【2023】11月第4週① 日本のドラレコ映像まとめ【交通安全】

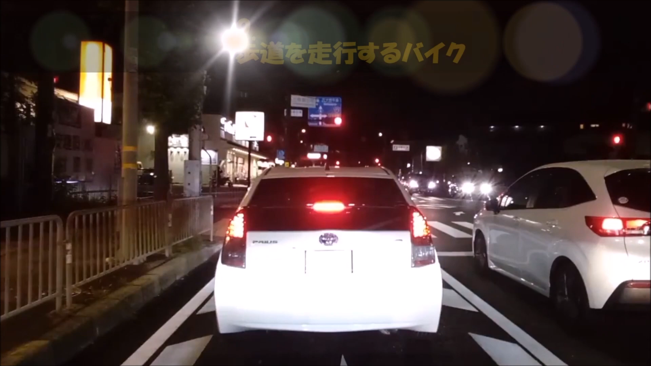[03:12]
歩道を走行するバイク
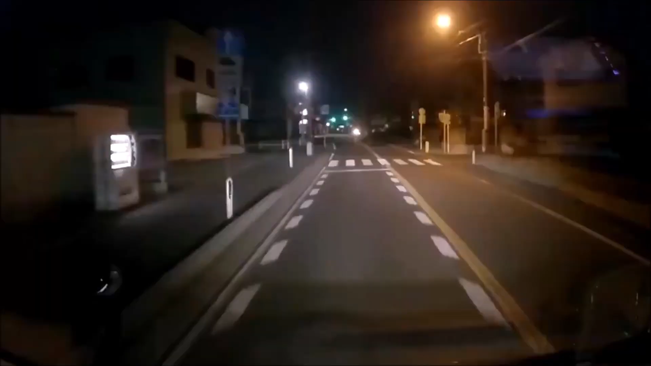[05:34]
ついさっき死にかけました生きててよかった
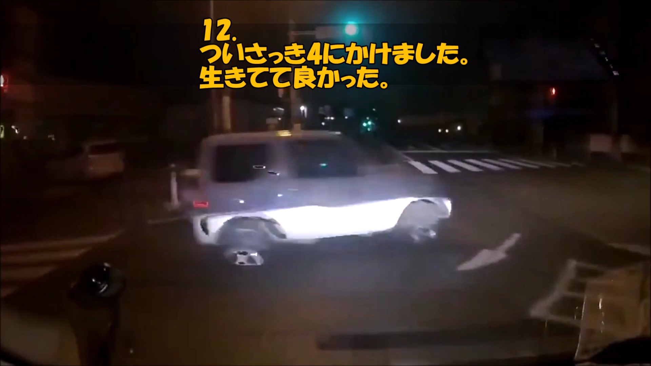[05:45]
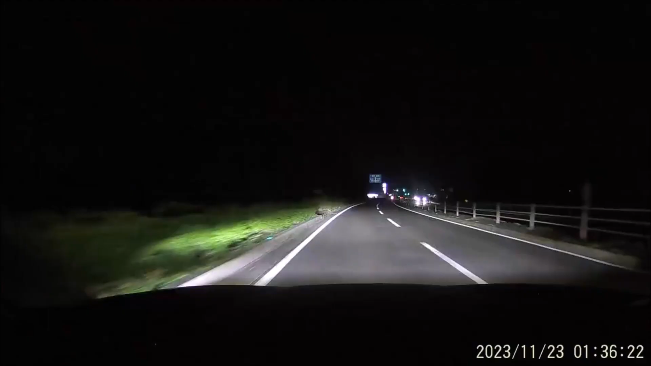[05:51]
大型トラックが普通に信号無視していった深夜はこういうのがいるから青信号でも気をつけましょう
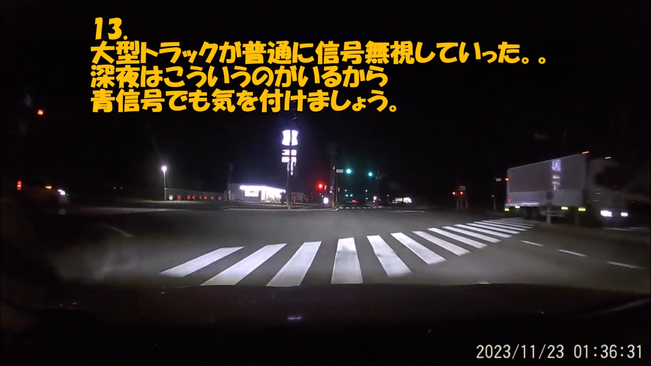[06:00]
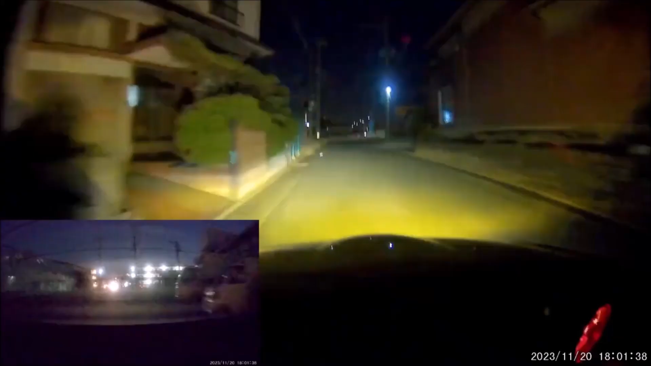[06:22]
非常識なプリウスの危険運転私もプリウスと同じく速道に行きたかったのですが奥に対向車のヘッドライトが見えたのと本線の国道からの左折車がいたため待っていたらワイクのお兄さん危なかった私も
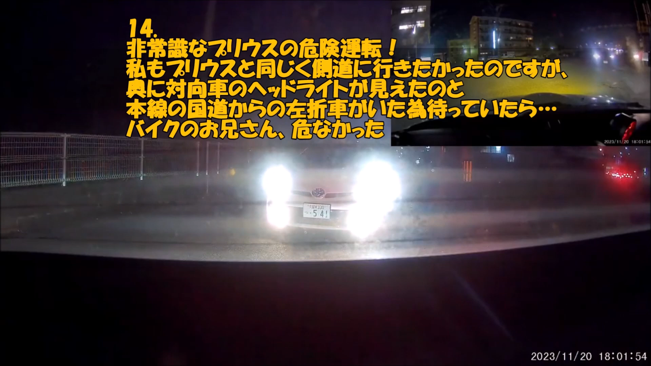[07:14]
プリウスの危
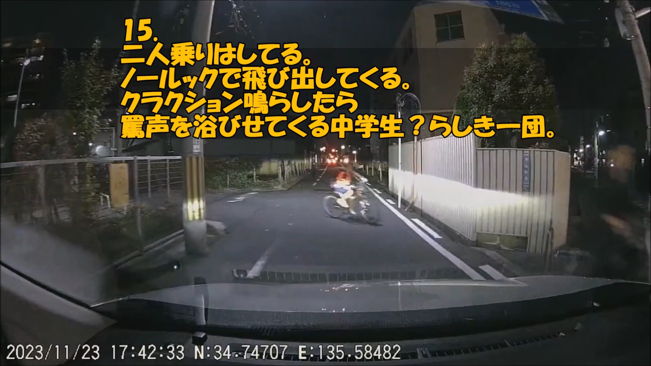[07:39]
険運転らしき一段
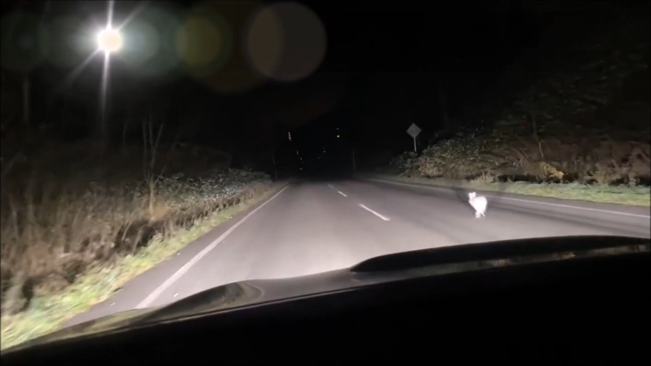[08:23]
遅すぎて煽り運転をしてしまいました